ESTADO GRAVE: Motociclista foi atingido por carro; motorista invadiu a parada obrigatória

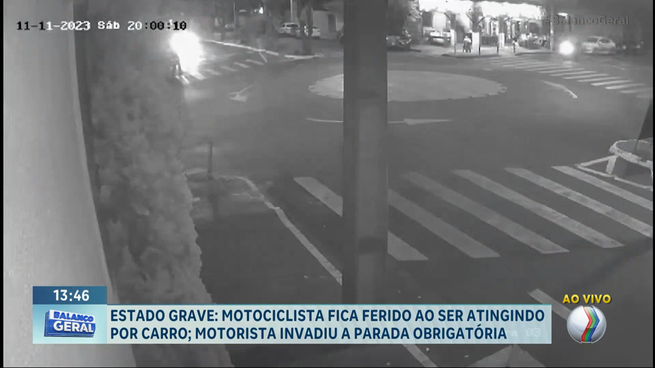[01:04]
Esse acidente foi na noite de sábado, no cruzamento da rua João Balbino, onde estava o carro de passeio com a Avenida Belarmino Cota Pacheco, onde estava o motociclista.